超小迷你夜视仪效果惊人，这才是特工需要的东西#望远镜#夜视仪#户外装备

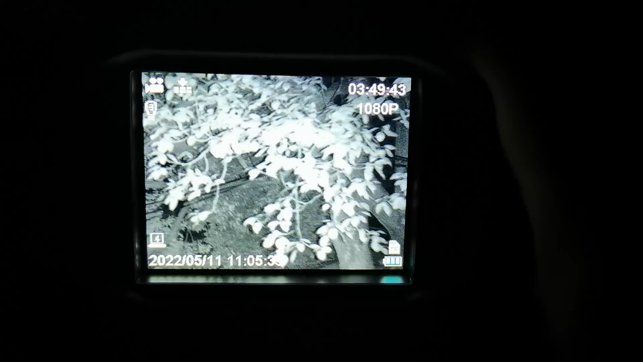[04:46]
看到了吗这个屏幕分辨率是相当高的而且有这么大虽然这是小型夜视椅
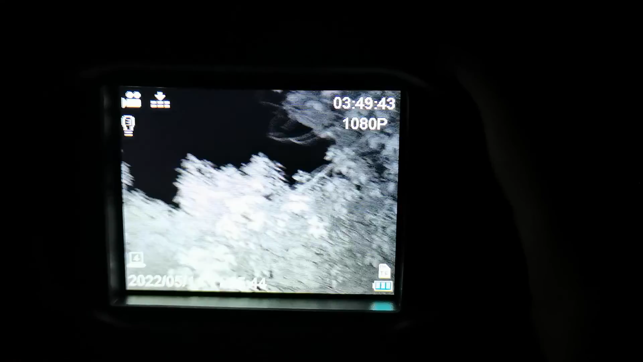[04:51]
便携式夜视椅但是它这个真的很清楚看到吗通过预览窗看得非常清楚
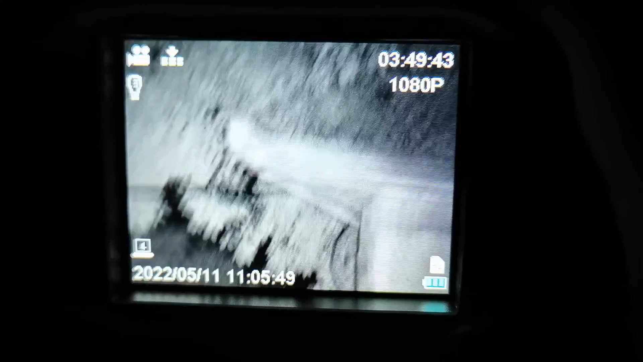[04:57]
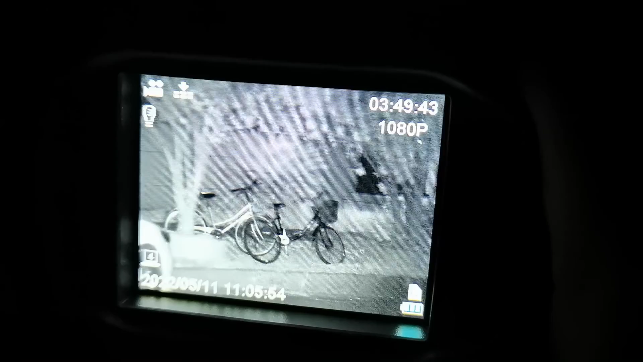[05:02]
自行车汽车还有这墙上的广告我们都可以干得非常清楚
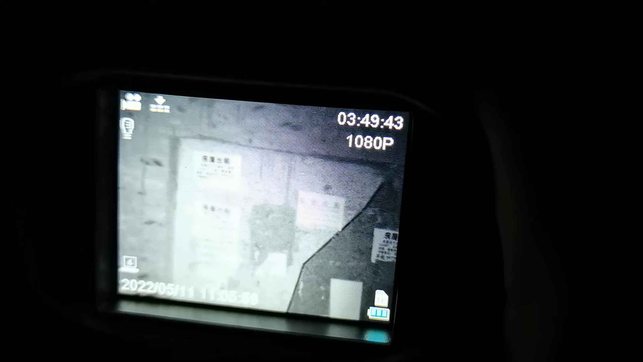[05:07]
现在我们直接启动夜视椅进行录像吧看看它的录像功能怎么样
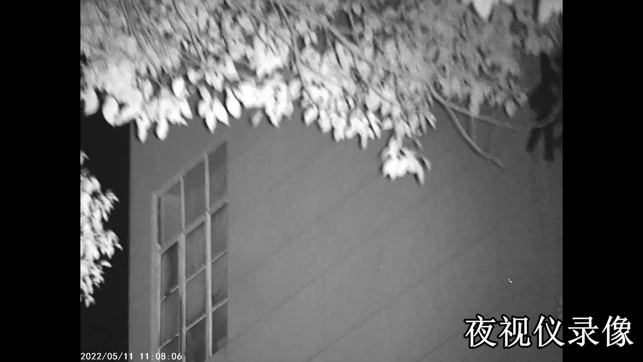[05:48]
朋友们这片小树林可是正宗的全黑了黑到没朋友
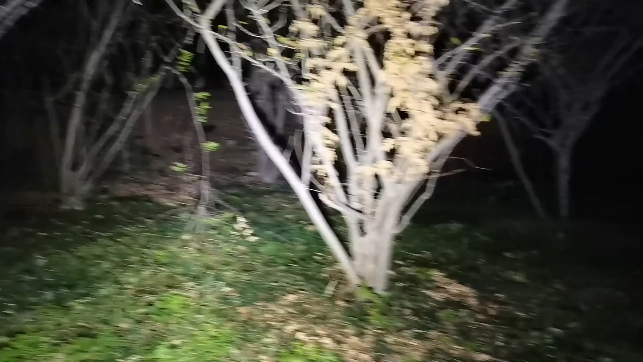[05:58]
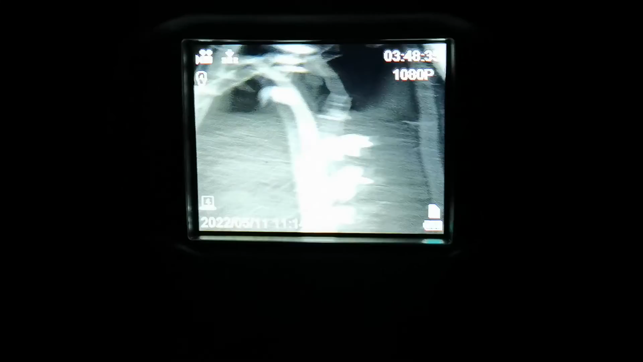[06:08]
看见了吗看见了吗真的相当清楚这条小鹿前面还有个石桥
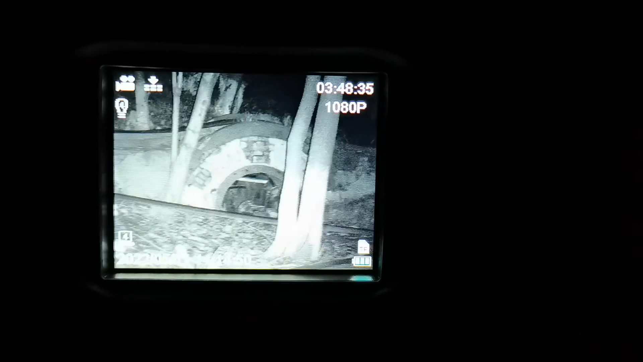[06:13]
像这样的全黑的地方使用夜视椅一览无余
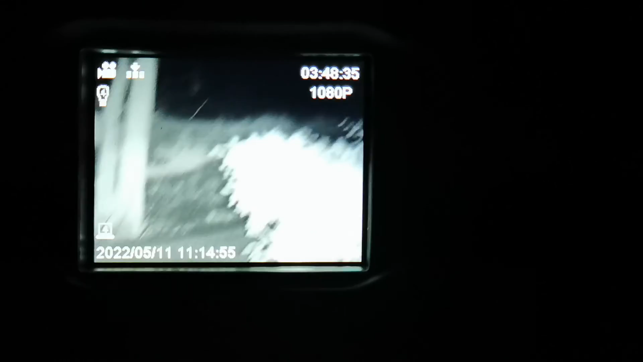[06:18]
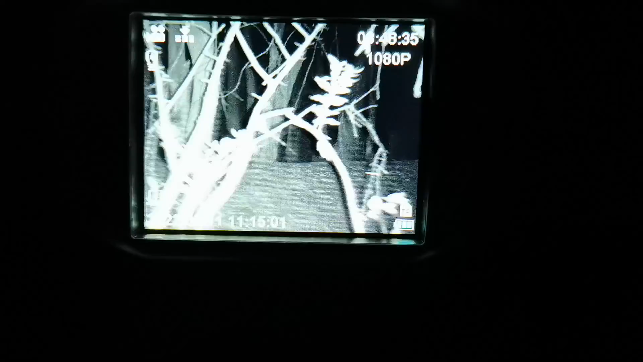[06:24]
这里面要是有什么动物是可以看得清楚的正宗的1080P画面非常高清高清1080P
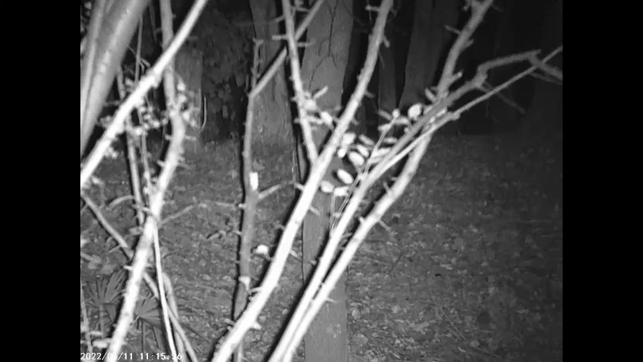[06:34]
看看这画质多清楚纯黑环境枝繁叶茂的树上是否有鸟
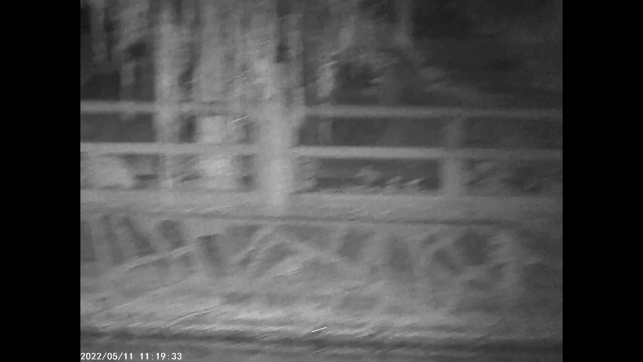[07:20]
我觉得这边的我们可以再试试看一个远距离目标物这个距离非常远那里有栋楼